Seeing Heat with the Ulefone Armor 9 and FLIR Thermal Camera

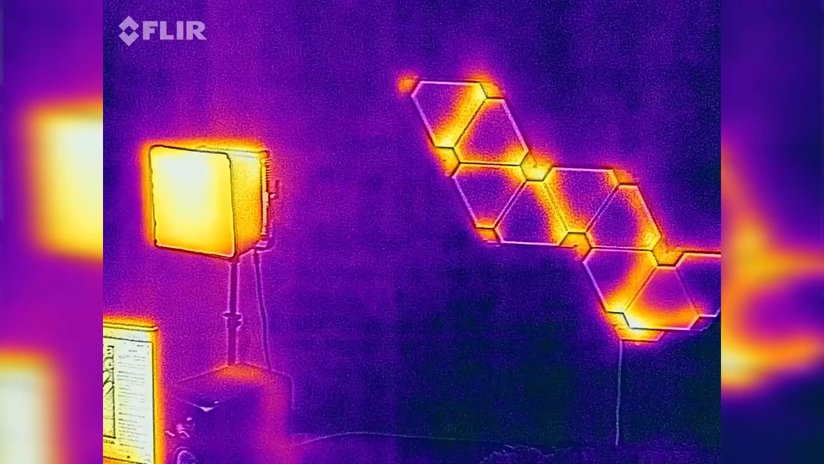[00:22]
and built-in thermal imaging camera, among other things.
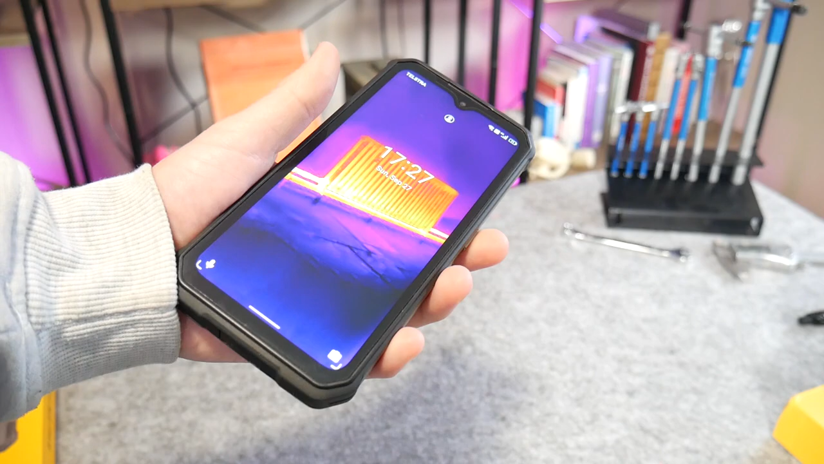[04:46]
My fingers just fumble over where the scanner is, and trigger it too many times, and then it locks the scanner out.
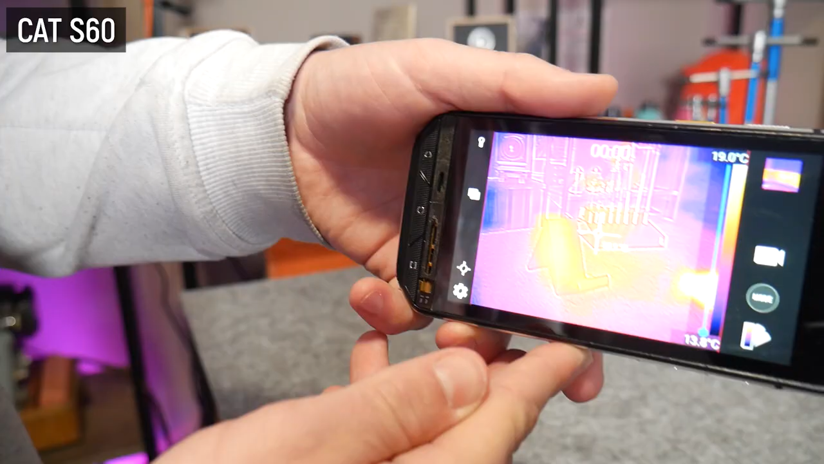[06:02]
On screen: scale top 19.0°C
but the device was so slow and gutless,
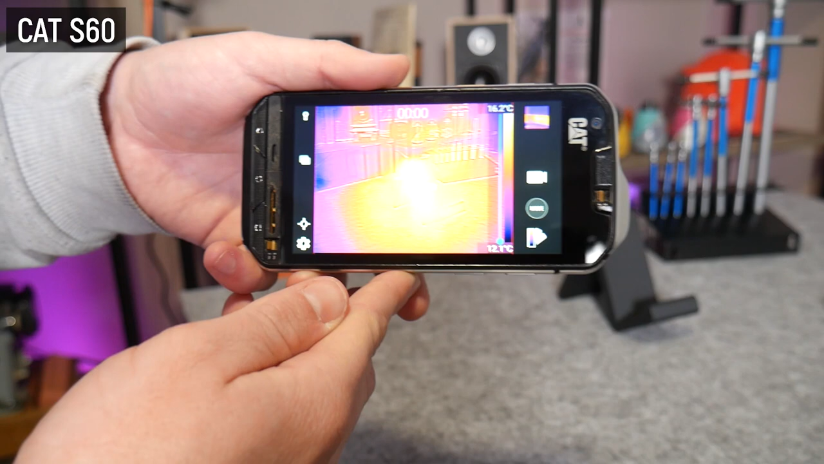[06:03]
it was almost unusable. This, though, it does what I had always hoped.
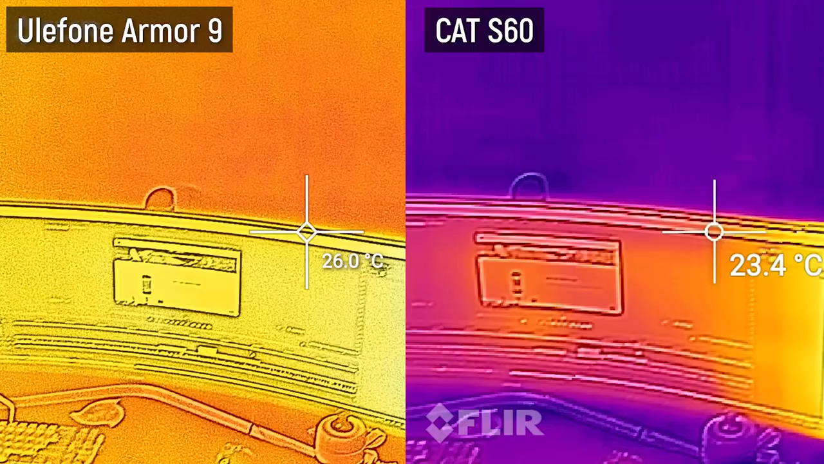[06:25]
When in video mode, the sensor does stutter on occasion, but overall, it's an incredibly useful tool for all kinds of applications.
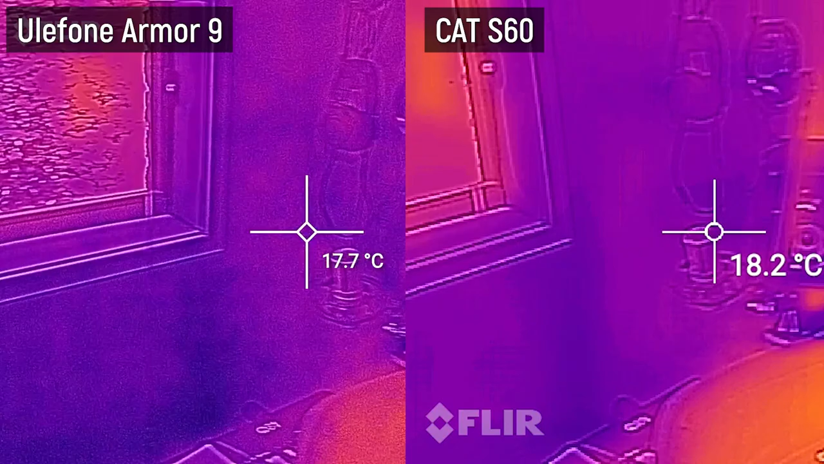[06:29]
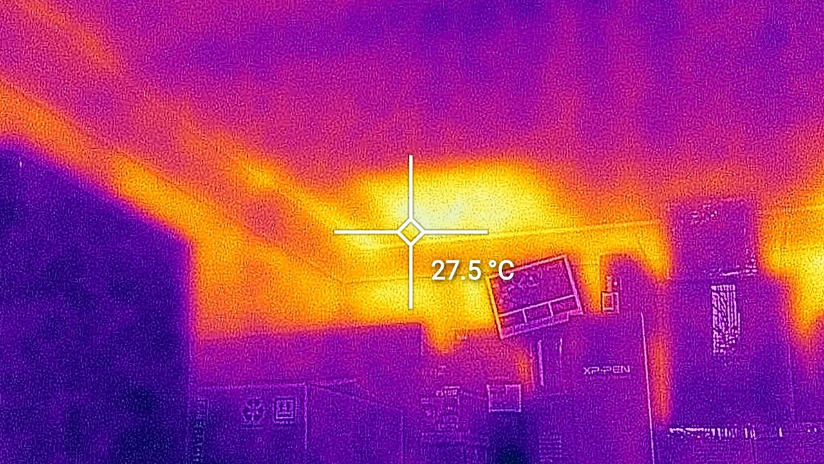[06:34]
On screen: spot 27.5°C
For example, in this shot, you can see heat from outside creeping into a room due to poor insulation, something I had never noticed before till I pointed the Fleur at it.
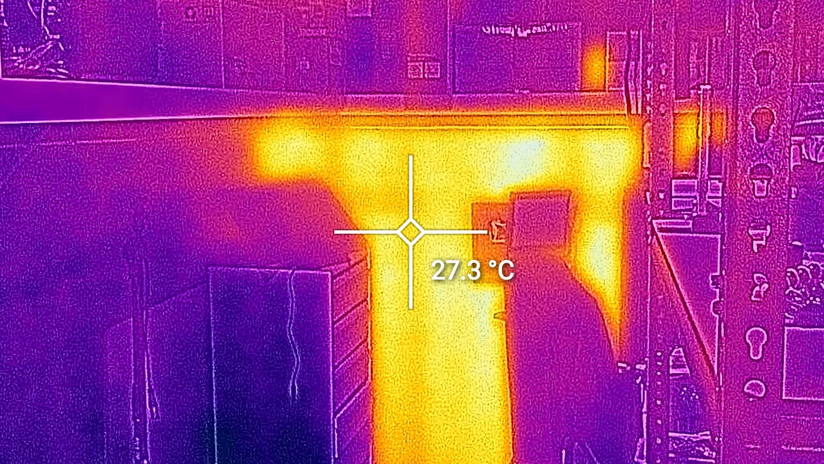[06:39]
On screen: spot 27.3°C
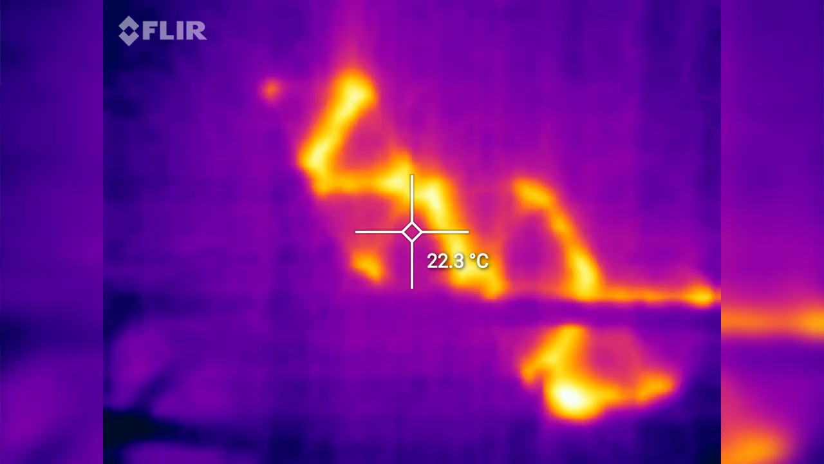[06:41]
On screen: spot 22.3°C
A lot of people are actually confused as to the actual sensor in this phone,
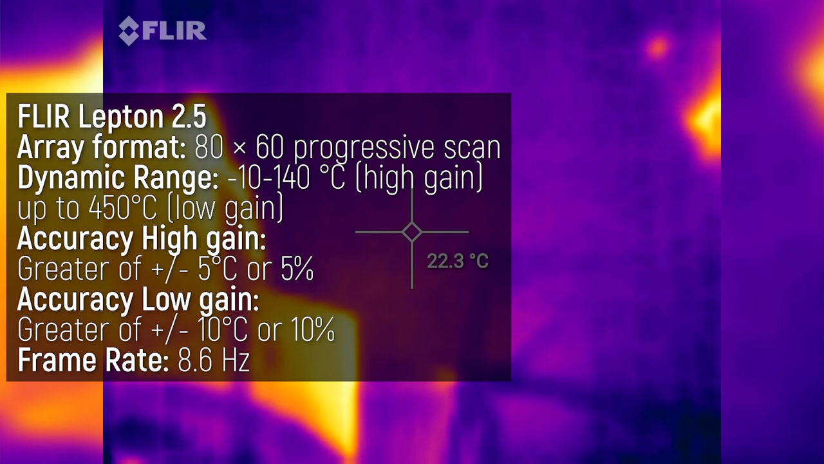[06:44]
On screen: spot 22.3°C
so I reached out to Ullaphone to confirm which one it is, and they said it's the Fleur Lepton 2.5, which has an 80 by 60 pixel resolution,
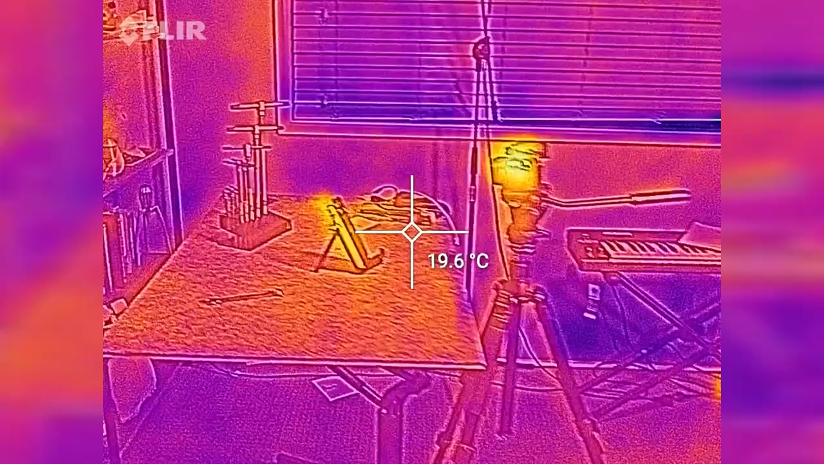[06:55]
On screen: spot 19.6°C
which is then overlaid over the regular camera image sensor,